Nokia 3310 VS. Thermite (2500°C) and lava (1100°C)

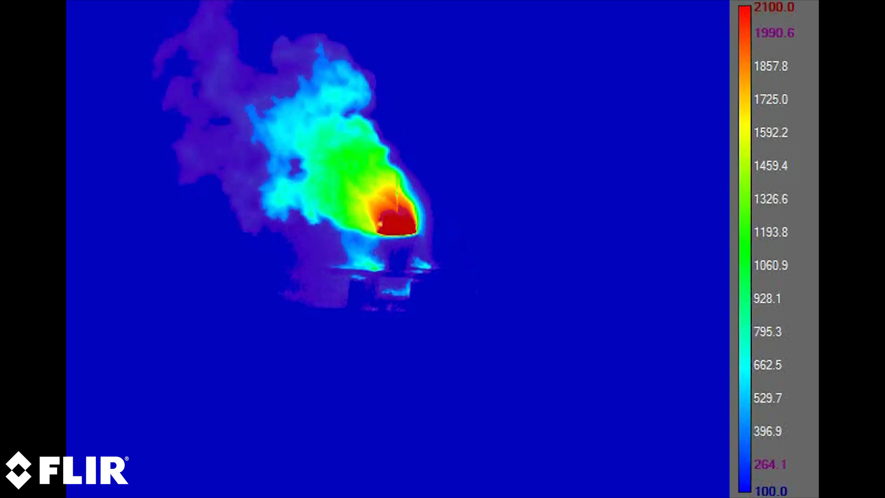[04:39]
Voidaan nähdä että termiittää todella high temperaturen. Kamera ei voi kuvata sitä. Luulen että se on sekä 3500.
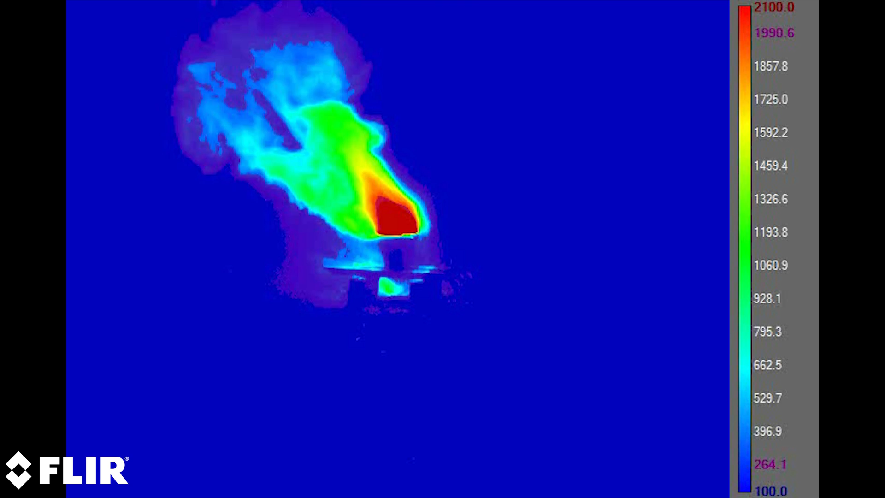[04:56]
Ja tässä kuvassa nähdä myös että termiittää Ei vauhaa sieltä kiinni oikein kunnolla. Ja se olisi ehkä jättää koko luo lajata
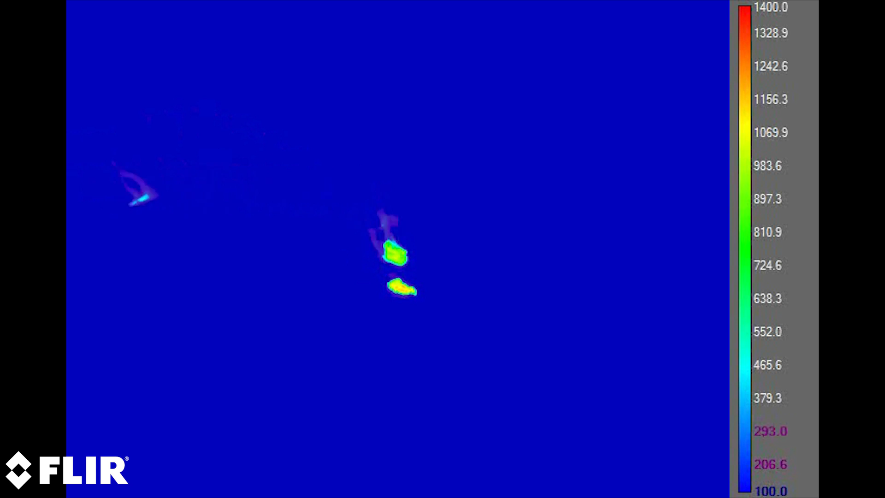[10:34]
Kylsivuus. aloittaa kääntöä yleensä, joten se ei ehkä ole niin kääntö, mutta voit nähdä, että kääntäjärjestäjät, joita nyt otan siitä,
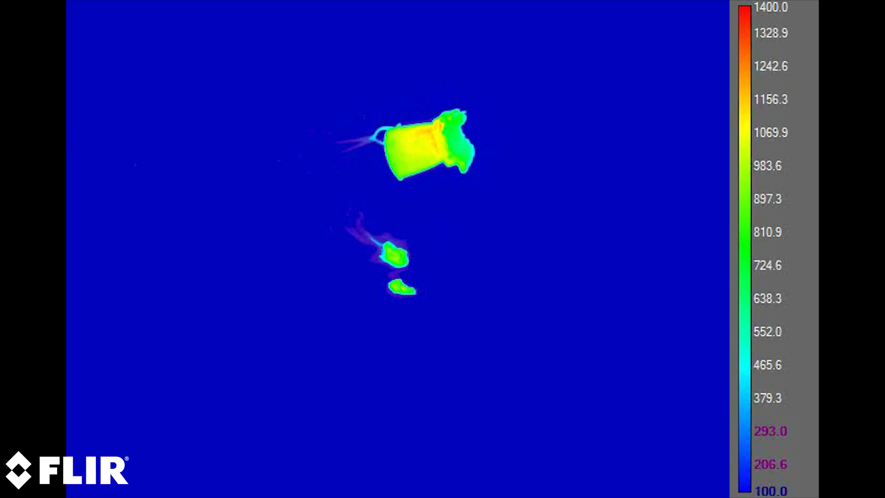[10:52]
ovat yleensä 1300 ja kohdallisuus pitäisi yleensä 1450 gradiaus Celcius.